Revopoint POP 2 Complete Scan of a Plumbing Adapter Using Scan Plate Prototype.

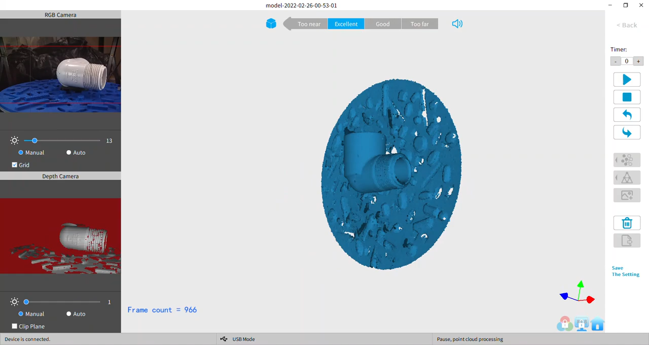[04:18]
I moved the turntable and I didn't let it get a good look first before
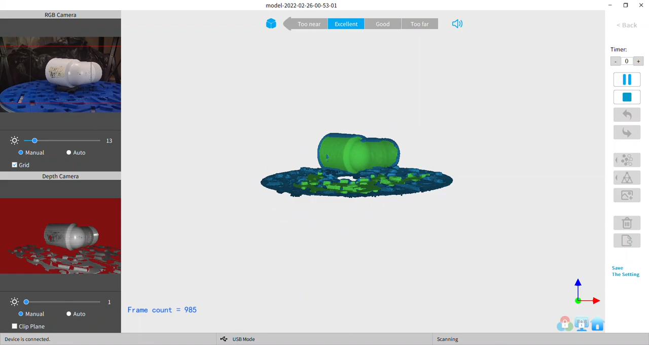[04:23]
I started it I started again and you say picked up the tracking right away it's pretty good
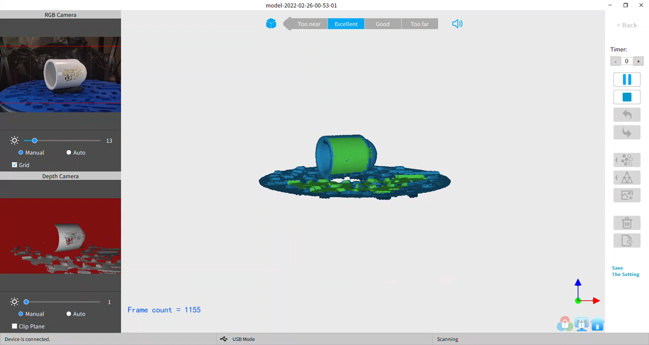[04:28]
so one thing I like is the the reacquisition of the tracking
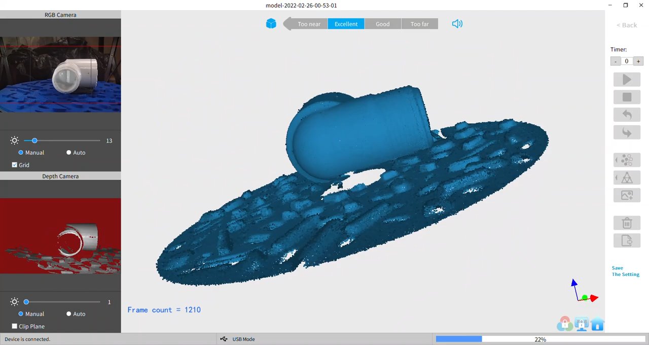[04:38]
now where are we with this one
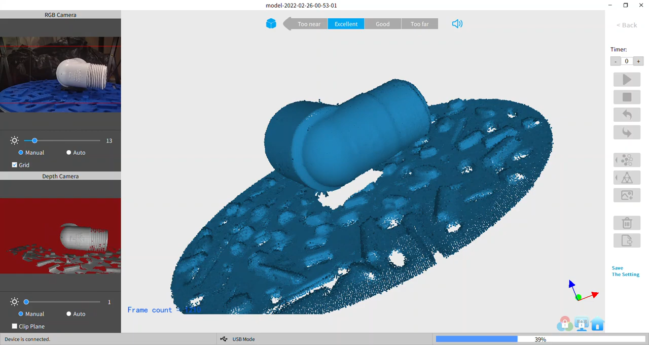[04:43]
I was talking and not watching what was going on so I forgot what what phase we're in in the processing someone
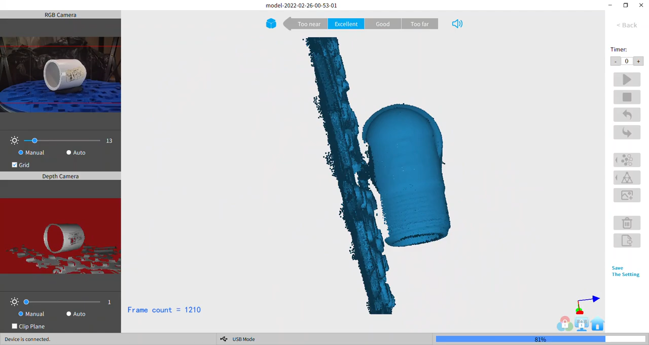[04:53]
was asking about clipping the plate off you see how how I have that margin there that's from the black scopey underneath it makes that void so you got a nice open space to clip it off
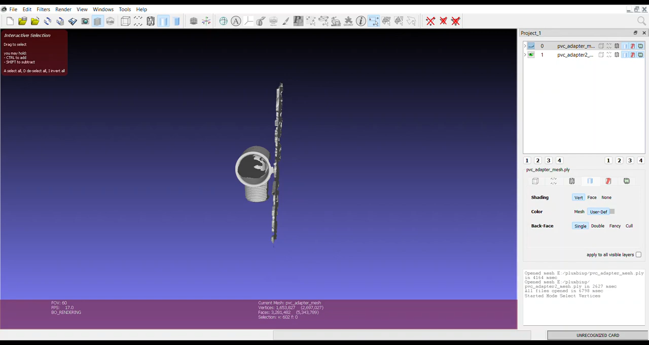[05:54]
now I made a mistake and I was in the wrong I was looking at the wrong model you see it's it's the view is shut off now I put it back on now now I'll select the right one now there we go